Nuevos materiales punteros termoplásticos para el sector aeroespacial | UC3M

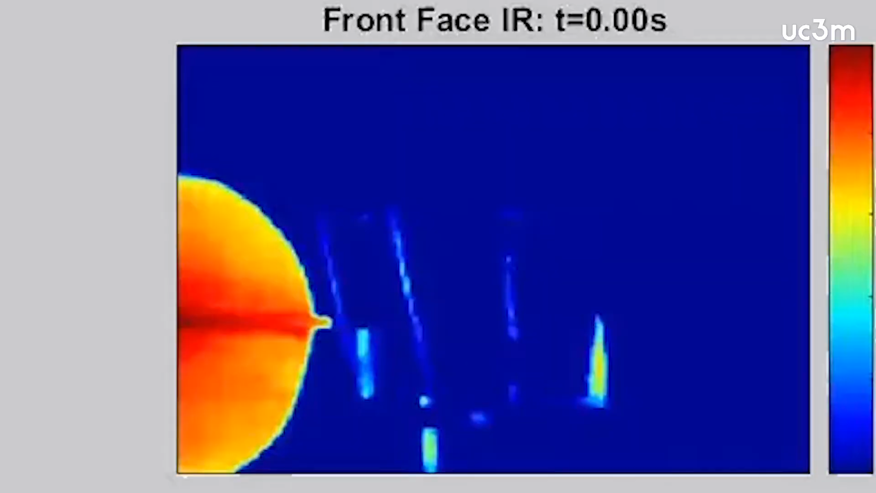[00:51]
Hemos utilizado el infrarrojo, lo que sería la imagen infrarroja,
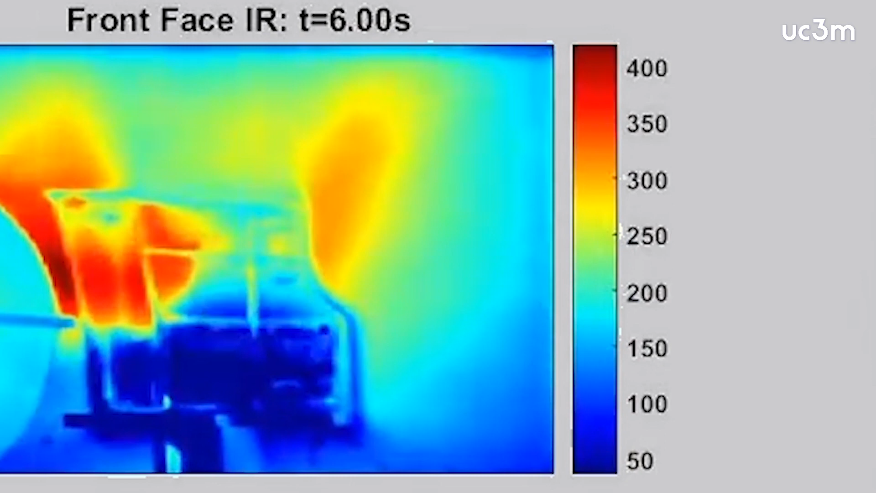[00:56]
para caracterizar a distancia y sin contacto este tipo de materiales que denominamos termoplásticos,
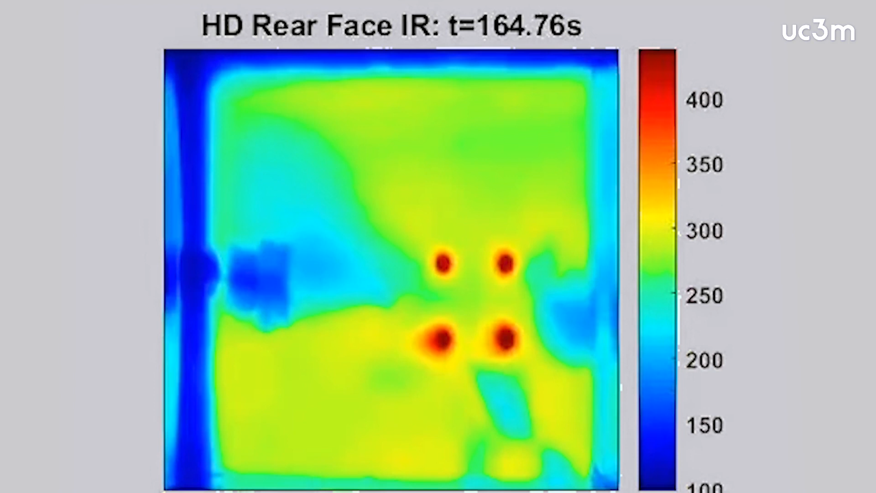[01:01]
dentro de los materiales compuestos, y sacar todas las propiedades que influyen en los efectos térmicos de este material.